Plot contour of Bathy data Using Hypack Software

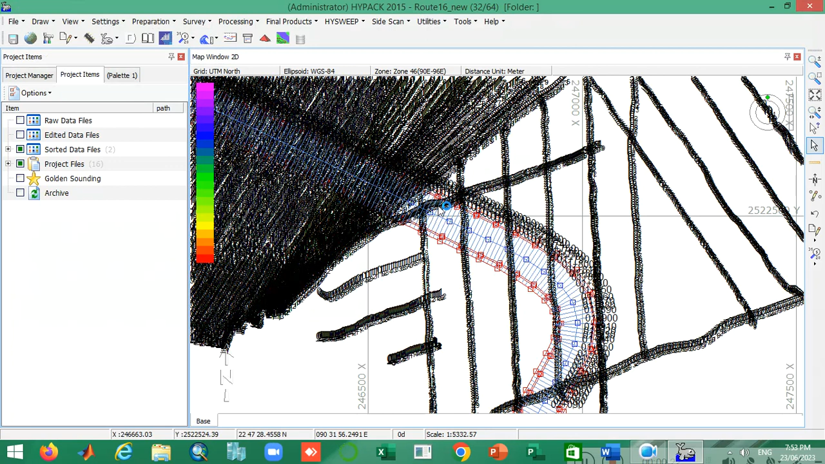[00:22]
okay there we go this is my another project of a hypec you can see
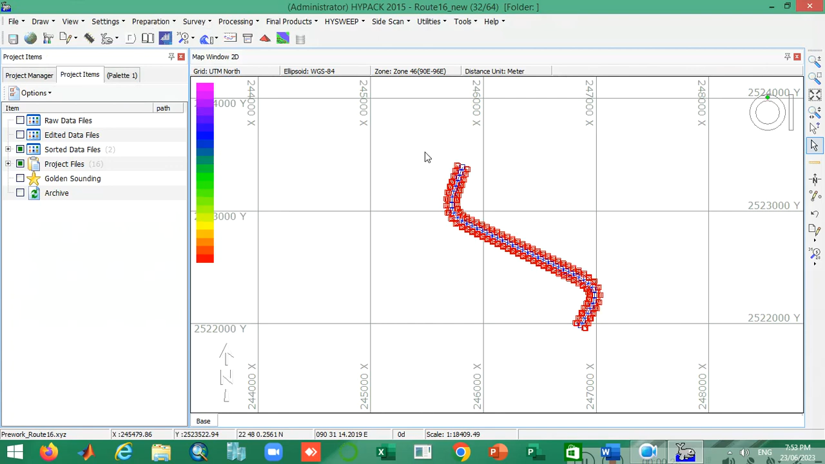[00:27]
the data contents data sets and also the plan line and
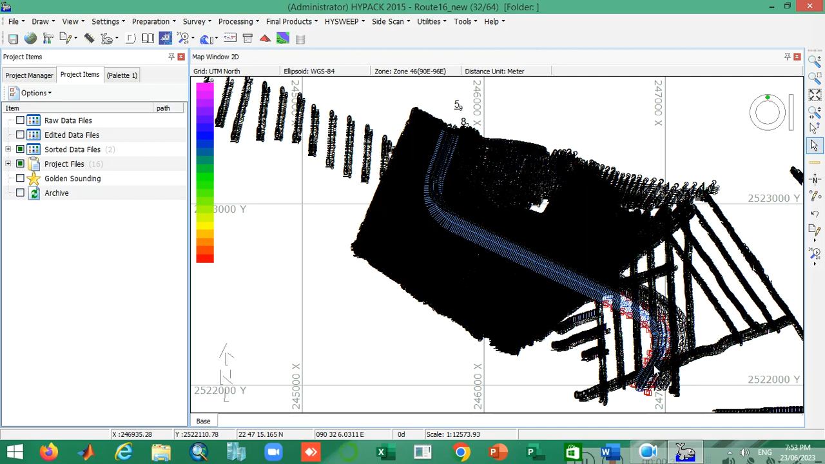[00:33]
okay but i am not sure which data set i gonna work here now i work this data set and i have to off the unnecessary things this project
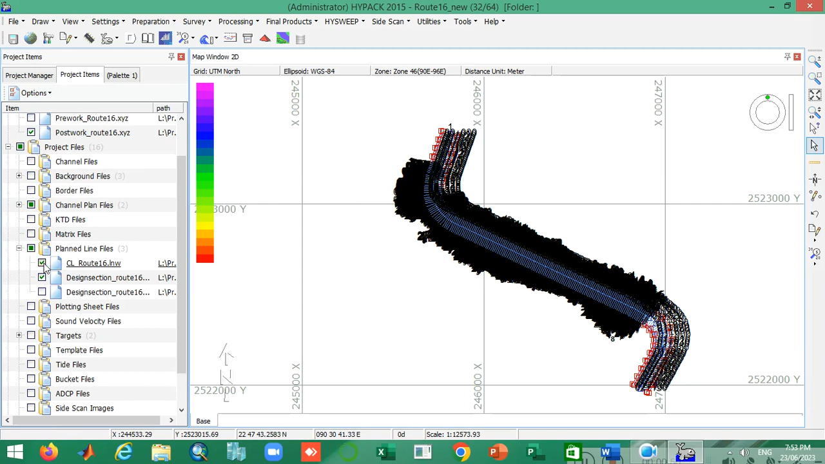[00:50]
okay and here we go the
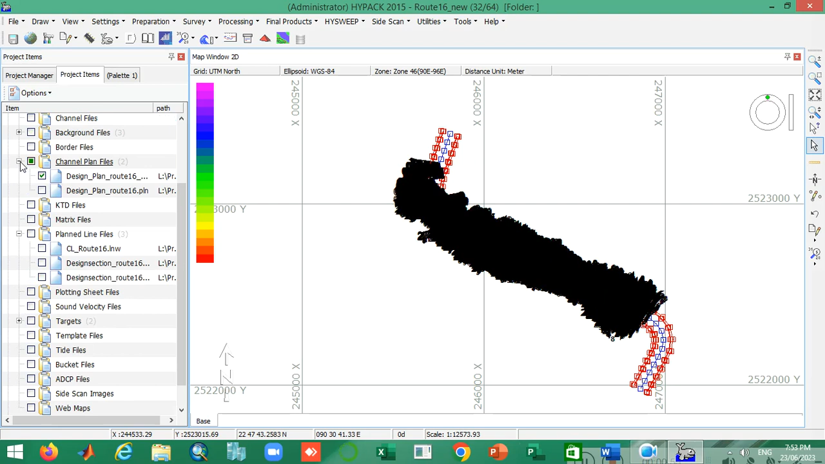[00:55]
channel plan file i need not this also here okay this is my data set and today i am going to show you how we plot contours in using this hypec so you know what is control i think everyone is know it but for better understanding i want to repeat this again a control line is a line which is joining the same elevation
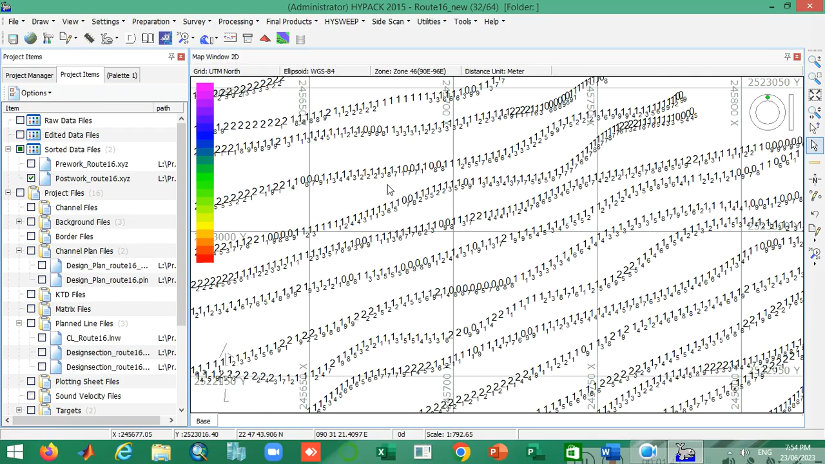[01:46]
which which which region or area is a higher elevation or lower elevation something like that okay now this is my data set you can if i zoom it you can see this is my data set obviously this
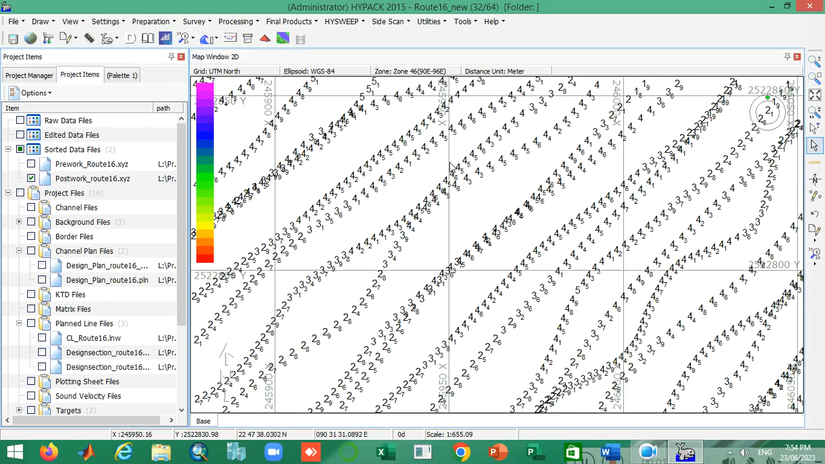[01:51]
is a data set it's a depth mode data set it's not elevation data set remember it it's the depth mode analysis and the depth is a print considering the
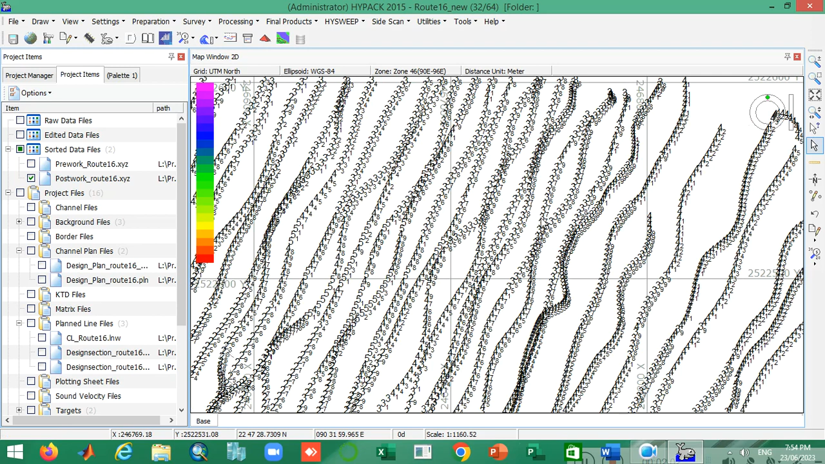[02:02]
lowest low water level in this region okay now each and every thing before performing the contour the first and foremost thing is to do a tin model do you know what is tin model a tin model is actually the elaboration of tin is the triangulated irrigation uh irregular triangulated irrigation network okay so each
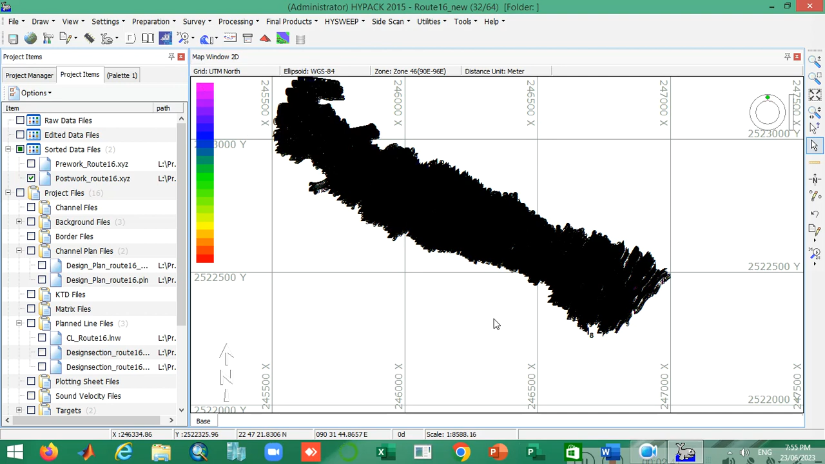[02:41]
and every triangle you can interpolate the data set on it okay now i can go to show you how we pin these data sets i can go to preparation editor uh no no i think um where is it is it is it is in the yes it is in the final product app you can see the tin model okay and another thing is to my system of it uh both are working both are working in the same way it is your desire which one you can choose i can only click this one
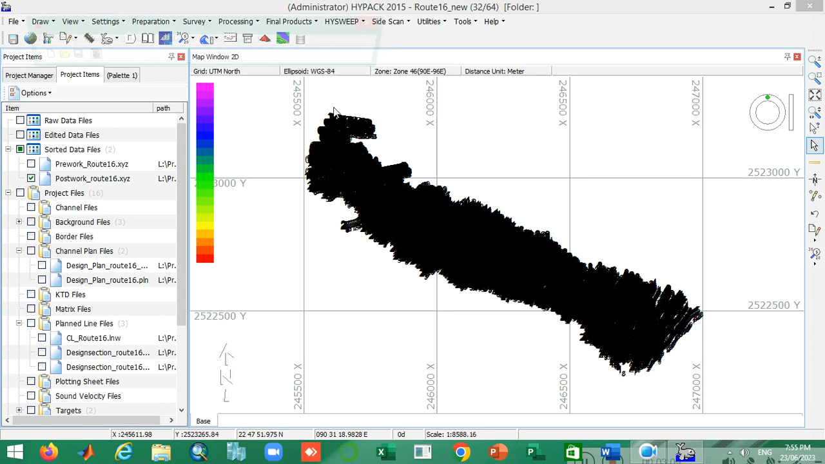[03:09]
uh this is the tin toolbar okay and um i have to go this new tab here we go we can see there is the main input file and this is actually my xyz file okay which one is which xyz file i have to choose
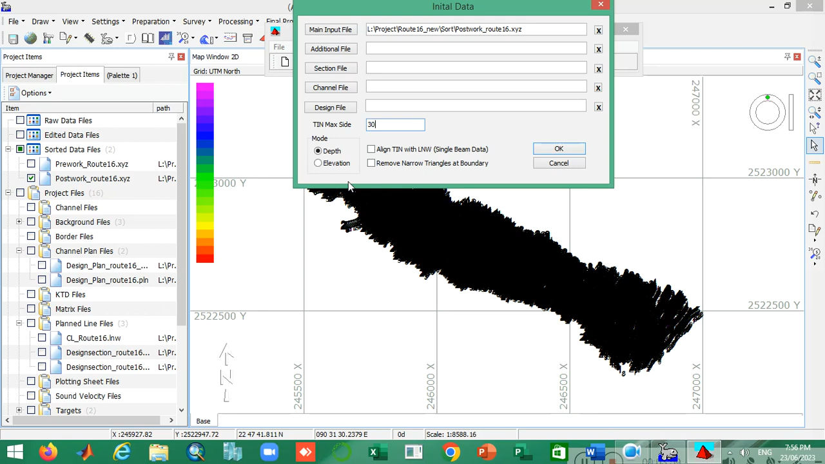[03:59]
10 20 meter interval i input here it is maybe 30 meter interval is more than enough okay ensure that it is in your death mode okay it must be checked now if i click okay then you can see there is a triangular integrated triangulation surface is created then i move to the modify tab and click there and there is also you can see the channel sections the editing edit it in color and auto range etc i want to show you how my team look alike okay then move to that editing tab okay you can see this is my
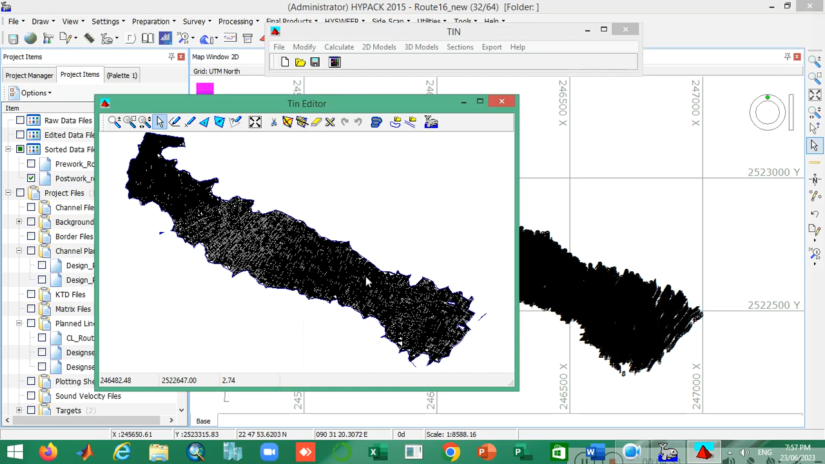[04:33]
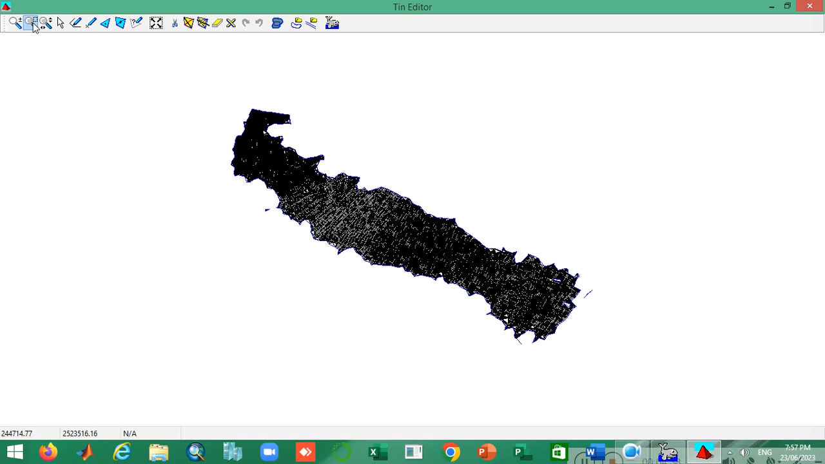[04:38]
team model the results okay if i zoom it you can see there you go
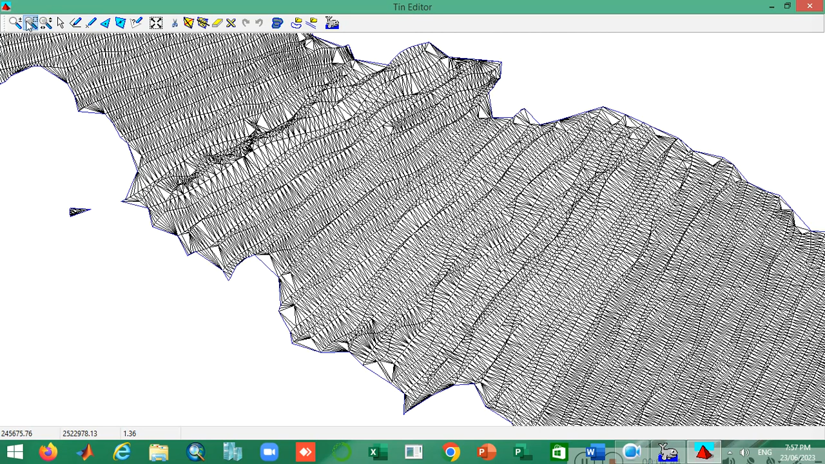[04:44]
more zoomer here you go this is the triangulation okay